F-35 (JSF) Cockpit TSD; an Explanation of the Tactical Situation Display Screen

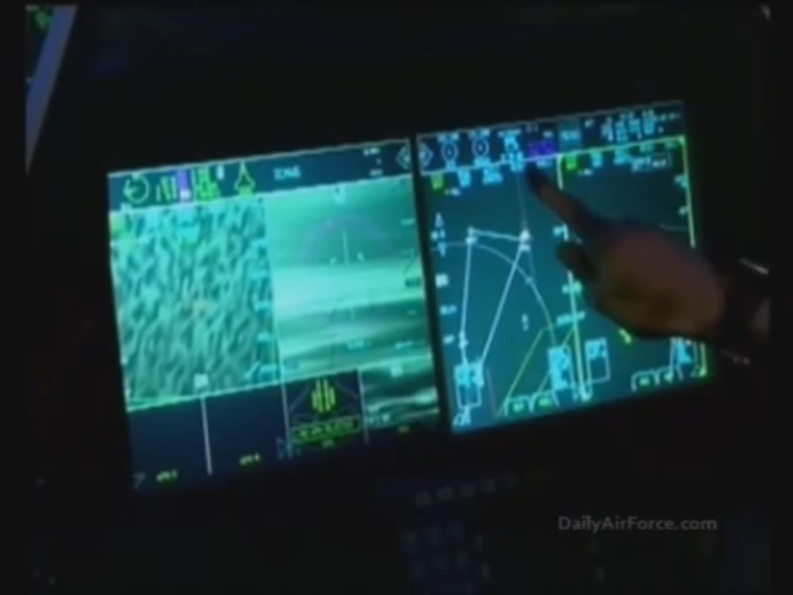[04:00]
The enemy aircraft can then be removed from the F-35's shoot list.
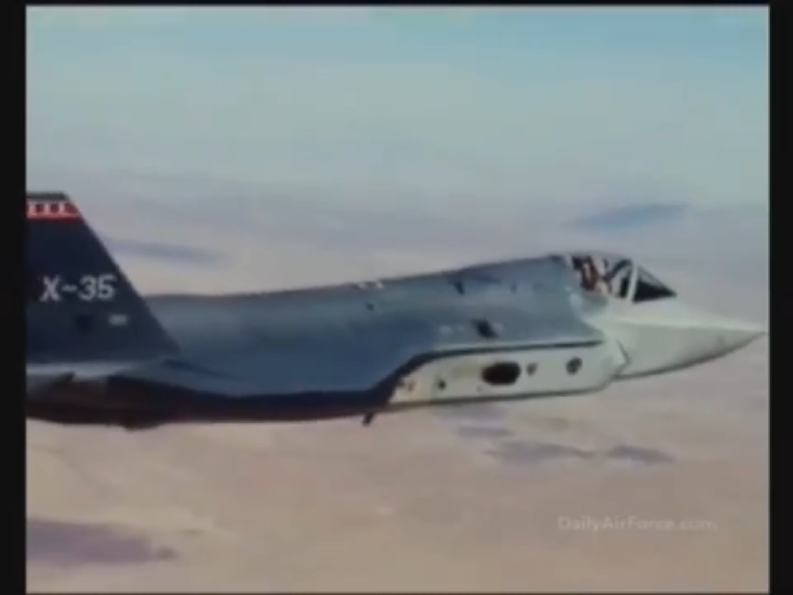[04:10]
In Portal 1, the pilot calls up a synthetic aperture radar or SAR image of the target area.
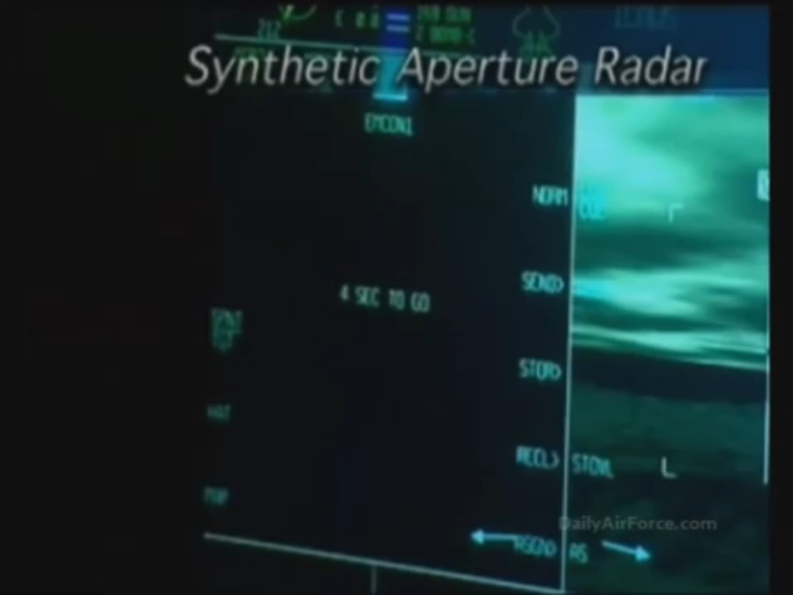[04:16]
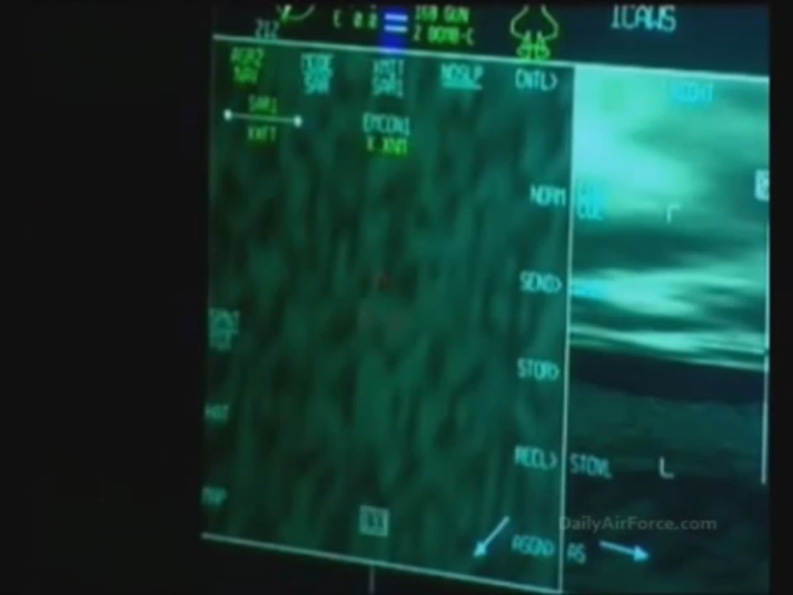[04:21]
The radar return, a series of bright spots, is not yet identifiable as the primary target. To produce a higher resolution image, the green patch indicated on the portal shows the
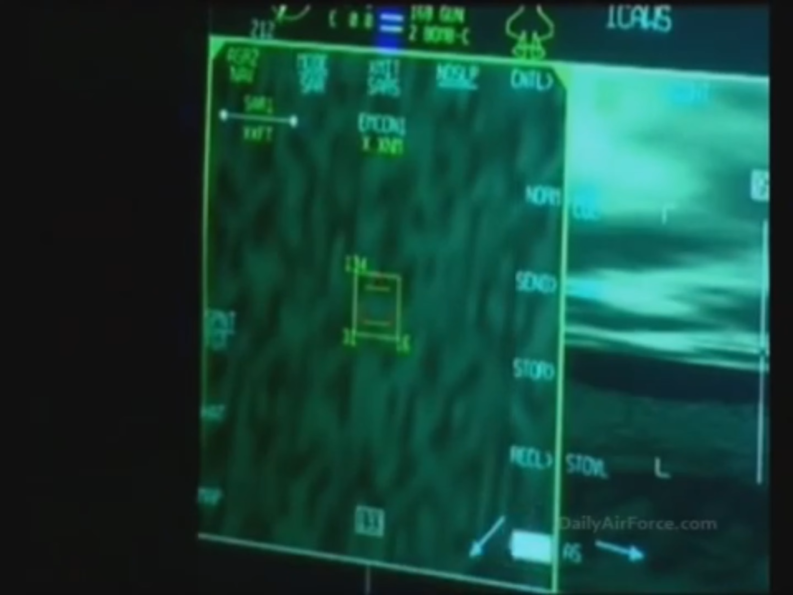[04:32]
ground size the pilot is requesting the radar to examine. While the radar is building the image, the pilot then expands to a big picture view on the tactical situation display.
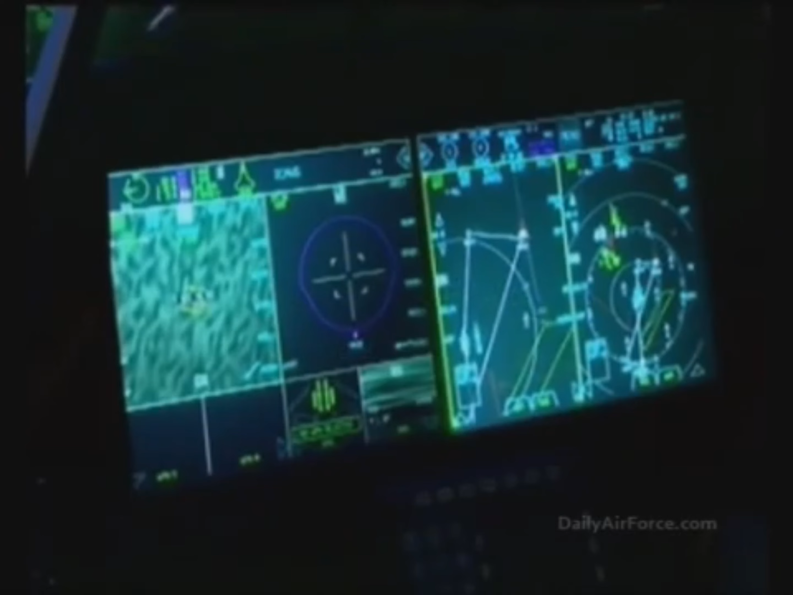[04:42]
The attack route is depicted. The autopilot is turning the aircraft toward the target area.
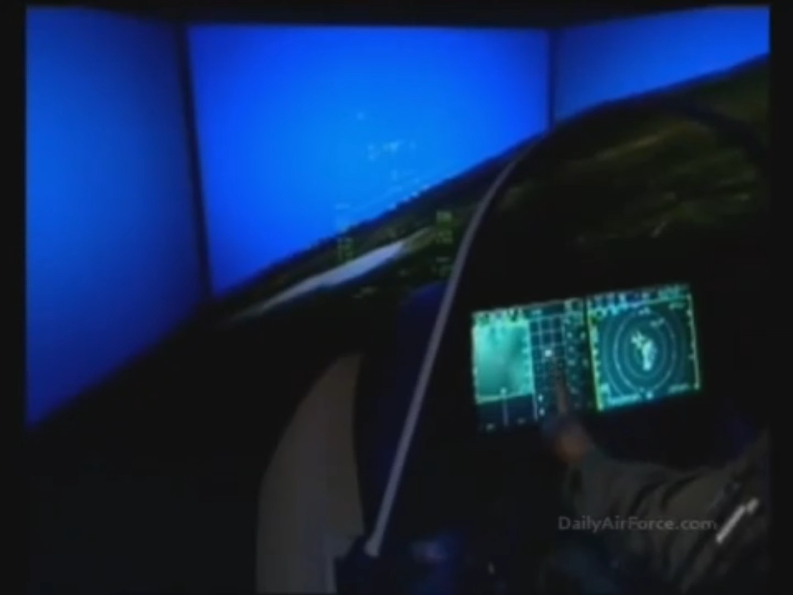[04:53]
The pilot takes the F-35 up to 20,000 feet to decrease exposure to ground threats.
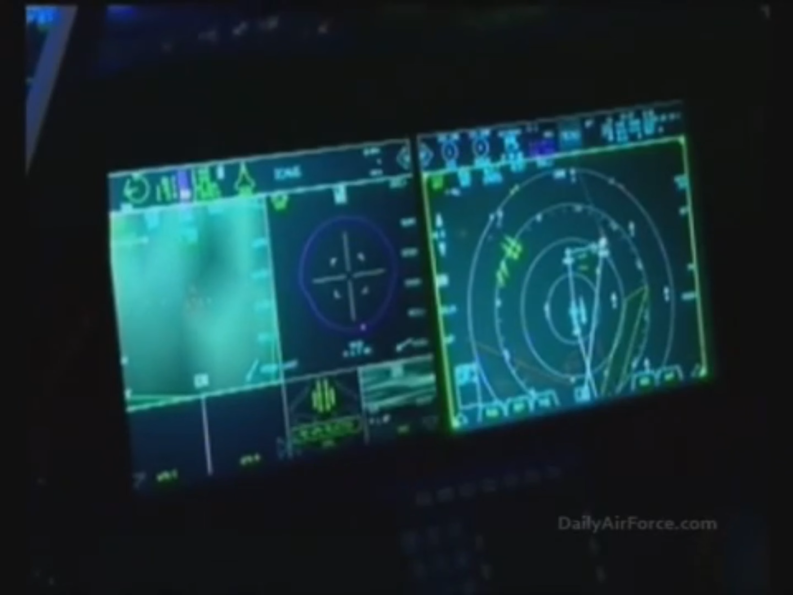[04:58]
The TSD is now indicating the presence of two SU-27s,
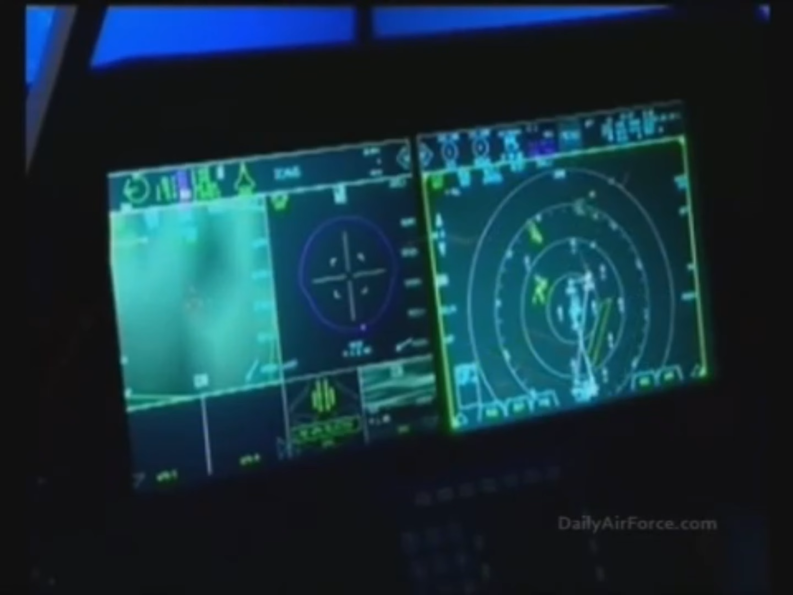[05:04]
which have been scrambled and are heading toward the target area. This is confirmed by the F-35's electronic support measure, or ESM, which is detecting the enemy radars.
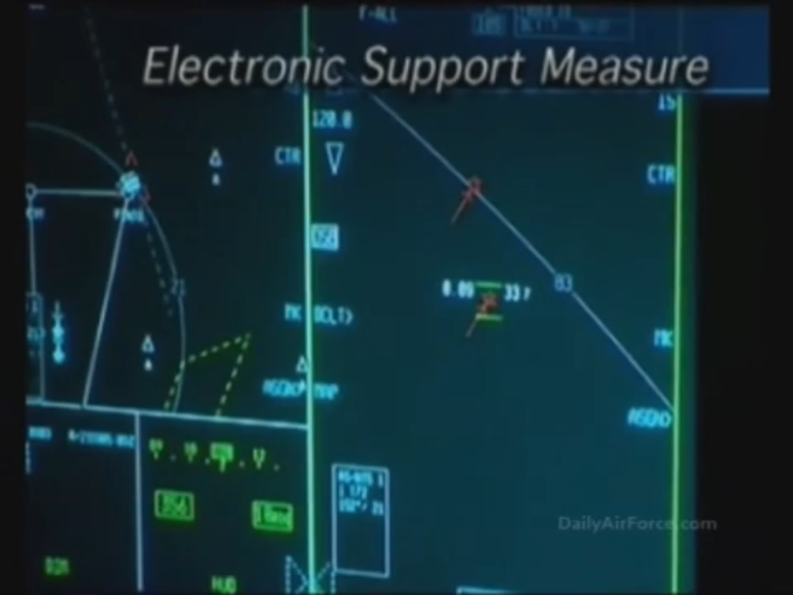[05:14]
The F-35 pilot reacts by placing the two enemy aircraft on the shoot list.
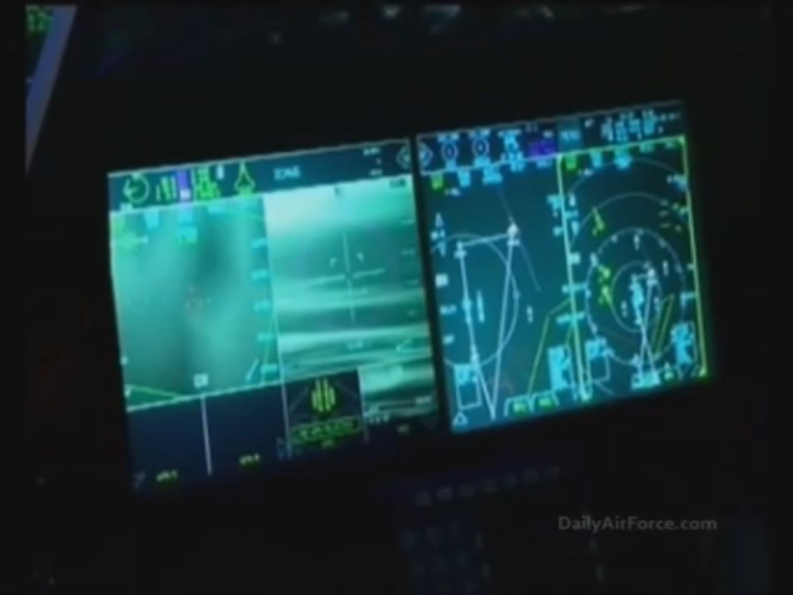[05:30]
the appearance of the SU-27s in no way alters the original mission. The SAR image now clearly displays the column of tanks. Individual tanks and turrets are now visible. The pilot switches to assignment mode. Specific tanks are assigned to specific attack aircraft.
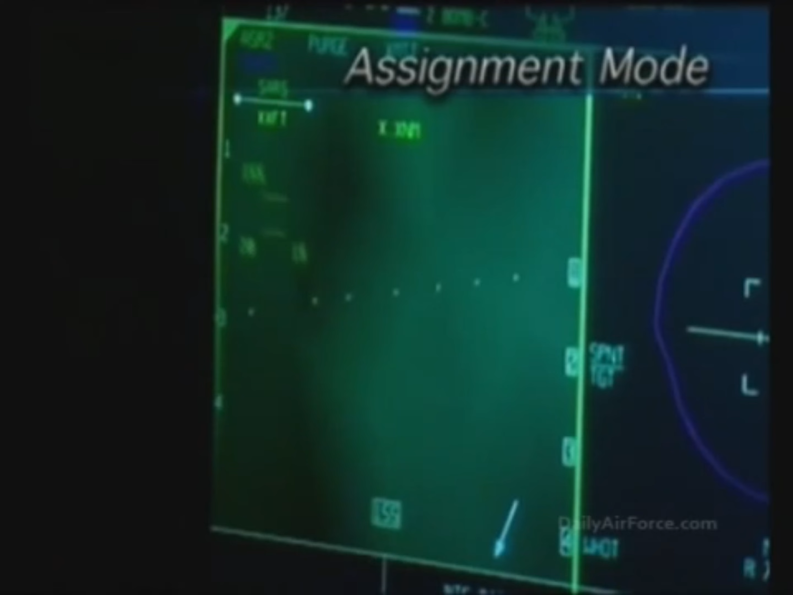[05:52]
Instead of the voice channels used in legacy aircraft, the F-35 can send images and assignments by data link.
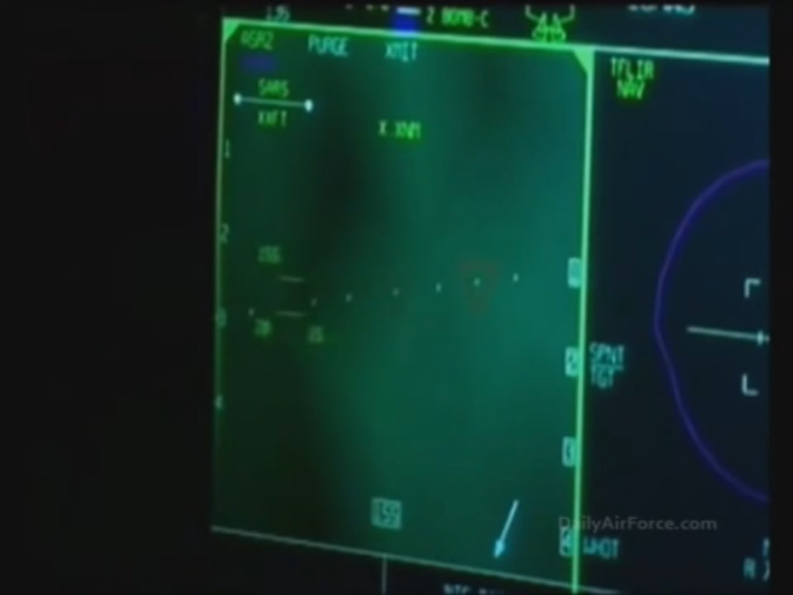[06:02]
Portals in the wingman's aircraft will display cyan triangles indicating their specific targets,
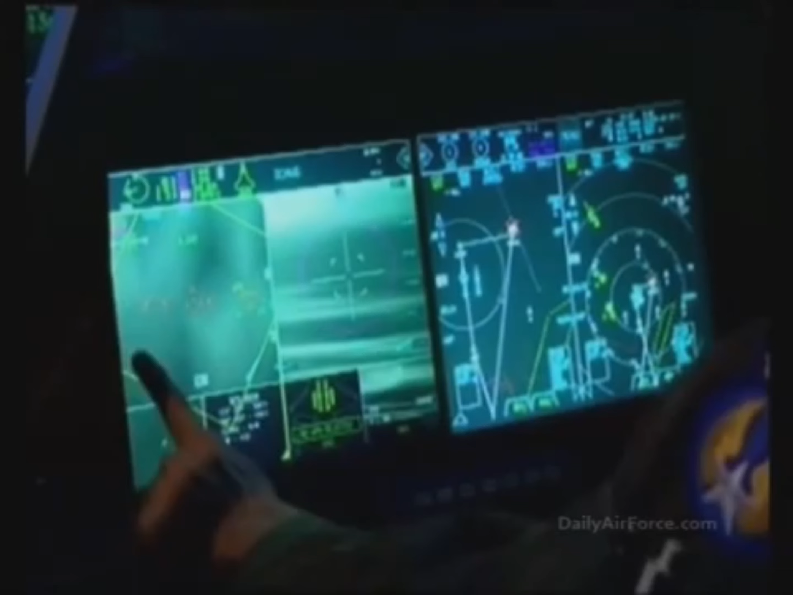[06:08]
removing all ambiguity as to target assignments.